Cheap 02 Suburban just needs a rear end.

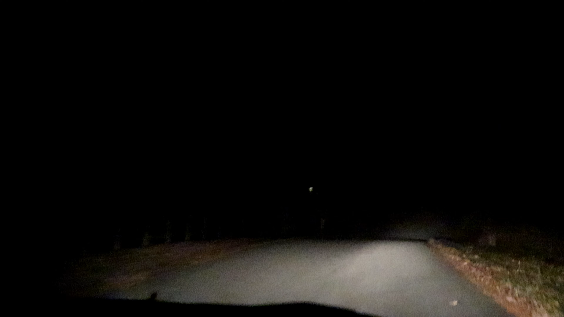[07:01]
I was looking at the camera, all of a sudden you sped up and it went haze. And I was like, whoa, oh, like, can't even see the road. It's just blurry. It, like I said, it feels a little